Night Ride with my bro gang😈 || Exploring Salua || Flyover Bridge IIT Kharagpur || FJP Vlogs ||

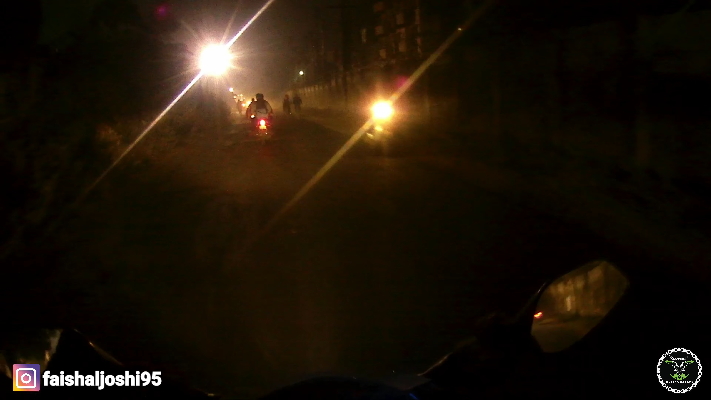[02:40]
गाइस फाइनली वी हैव रीच्ड द लोकेशन. जैसे आप लोग देख पा रहे होंगे लाइटनिंग वगैरह बहुत ही सुंदर दिखता है.